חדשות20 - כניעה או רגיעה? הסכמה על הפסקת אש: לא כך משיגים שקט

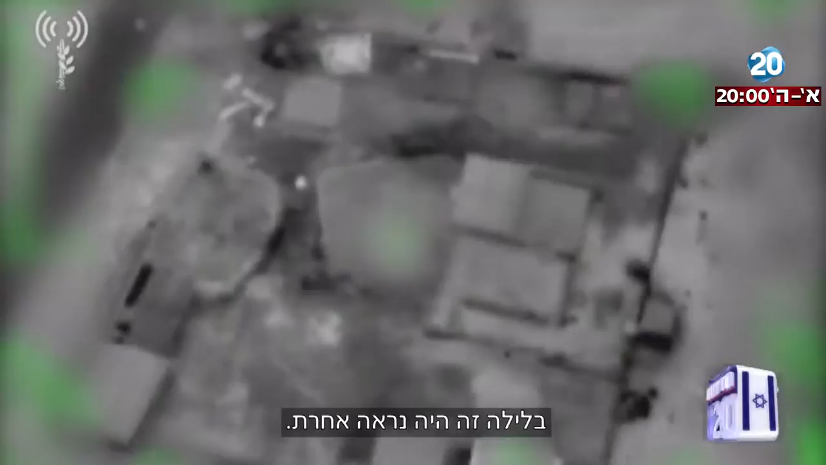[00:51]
אלו תמונות שמפיצה על על ידי התקיפה ברצוע 25 מטרות טרור נתקפו סמוך לחצות בגל שני
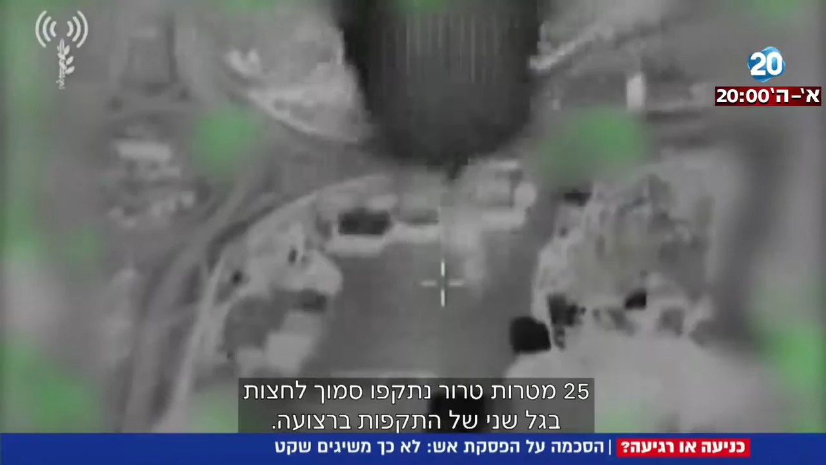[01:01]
של התקפות ברצוע בזמן הזה ובעוד ארגוני הטרור מספרים על הבנות